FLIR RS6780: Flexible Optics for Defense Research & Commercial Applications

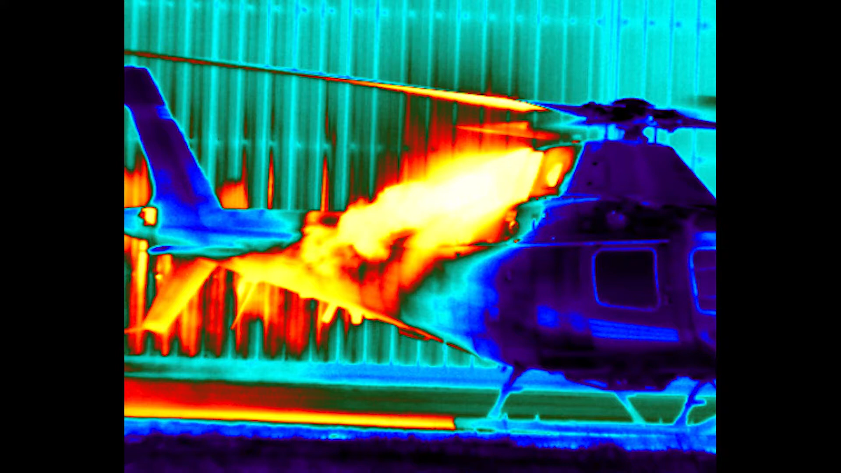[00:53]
One of the most incredible features of the RS6780 is the ability for the user to add or remove a 3x afocal lens attachment.
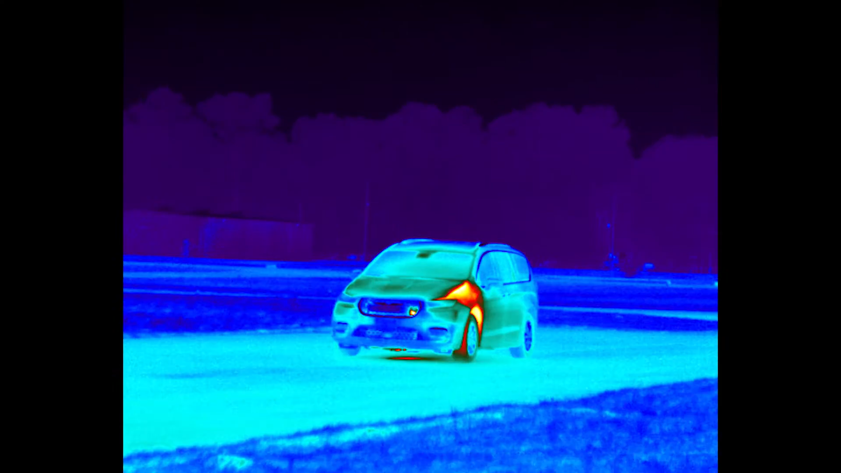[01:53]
The shorter focal length 50 to 250 millimeter zoom lens is ideal for close in measurement applications or wide area situational awareness while mounting the 3x afocal makes the camera suitable for imaging targets further down range.